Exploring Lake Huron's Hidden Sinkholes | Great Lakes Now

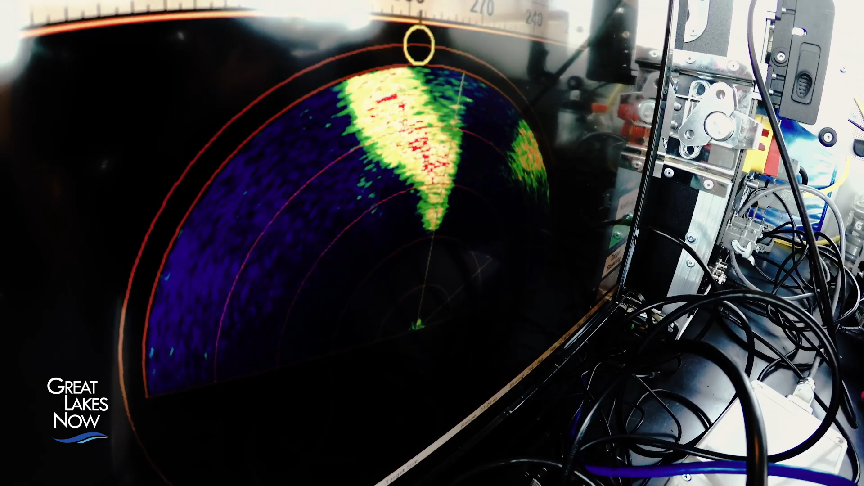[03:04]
The air is less dense than the water around it and so you should get a strong signal off of that.